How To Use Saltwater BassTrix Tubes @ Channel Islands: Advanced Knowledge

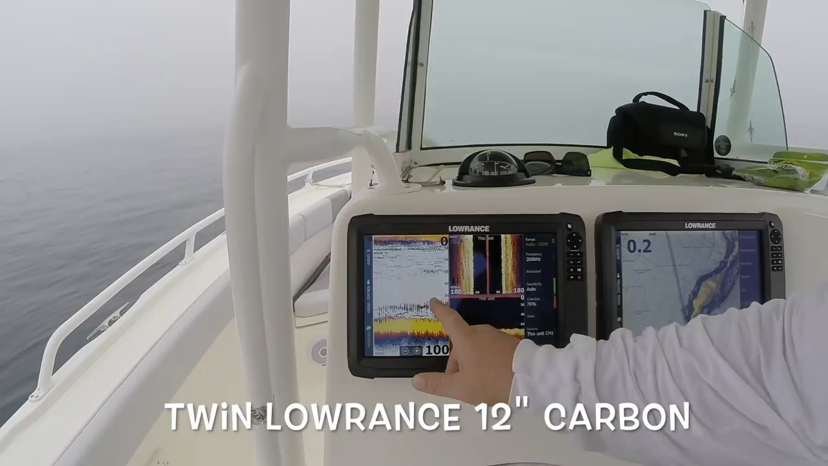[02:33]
There's some stuff down here towards the bottom. Early in the morning, I'm going to drive around a little bit. I'm going to look for, see if there's anything up in the upper water column.
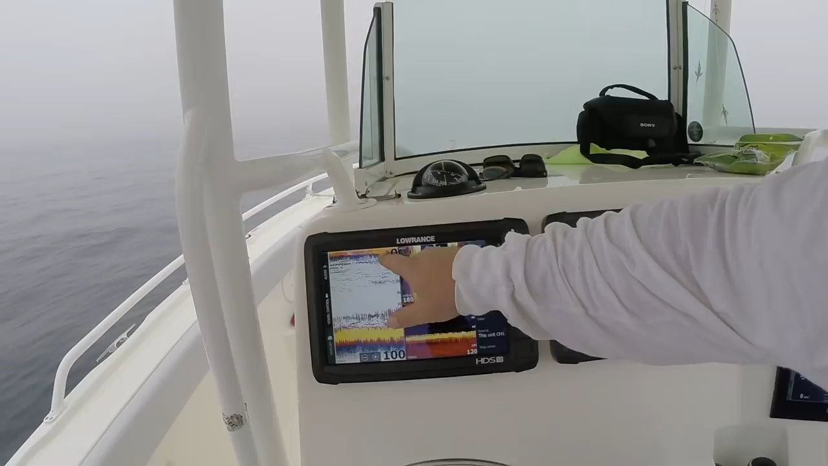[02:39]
There's a few fish up here, but we're going to look for some cormorants.
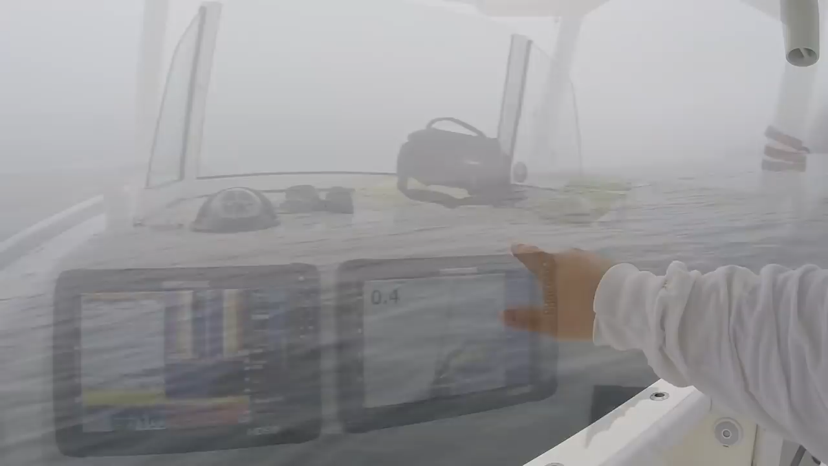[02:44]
There's some cormorants behind us, so I know they're on some bait fish, so follow the birds.
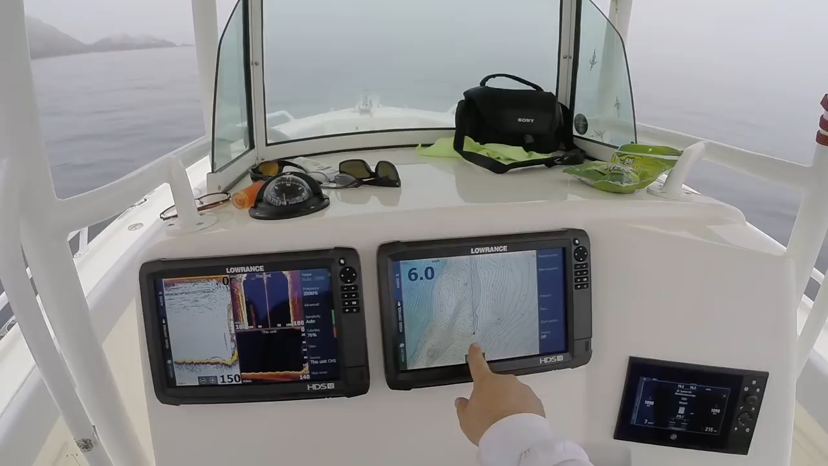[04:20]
So that's a little high spot that drops down in a dog leg right here, and then there's a little J hook. You got a hump over here. That's a little high spot in a flat. So anywhere I'm looking on this stuff, see how we're coming up on it right here? Yeah. So when we're coming up here, I just got to figure out which way the current's pulling the boat or the wind's pulling the boat for the drift. We got fish over this, so there could be calicos and white fish.
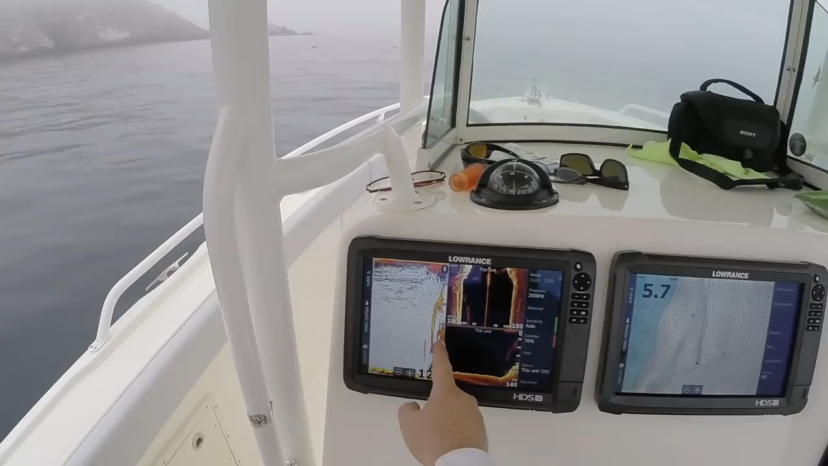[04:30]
There could be yellows running through this as well with all that bait.
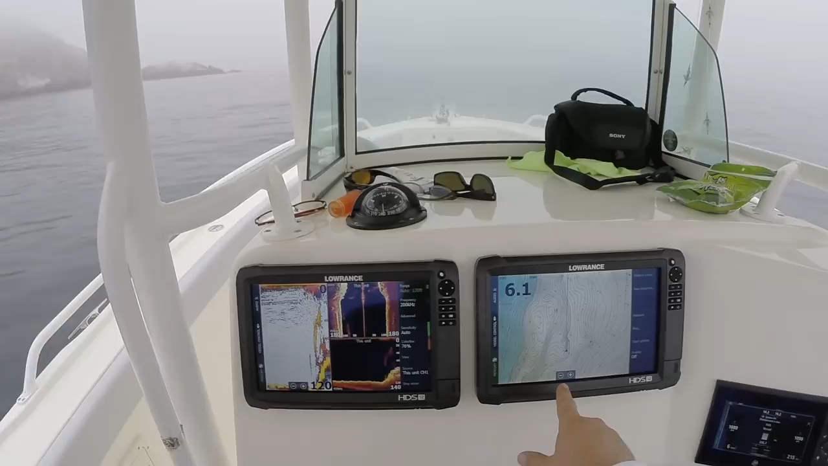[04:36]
But the biggest thing is I'm trying to add this element with the birds, the cormorants right there. So the cormorants are going to be over the top of the bigger pile of stuff that's chewable. So we're going to come up here a little bit over the birds, which is right over the top corner of this little high spot pinnacle right here. So it's loaded, so we should be able to get bit here with calico.
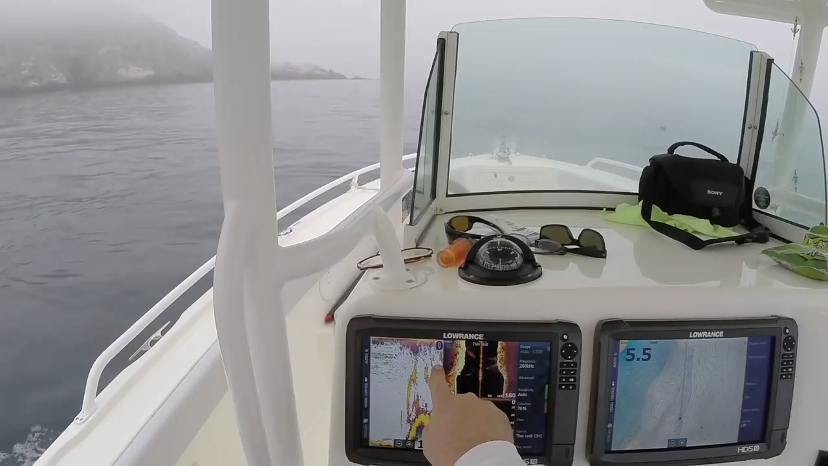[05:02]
See, here's a little bit more bait and stuff. So right here, throw right over those cormorants. Throw the cormorants Oh, right underneath the boat, cormorant structure.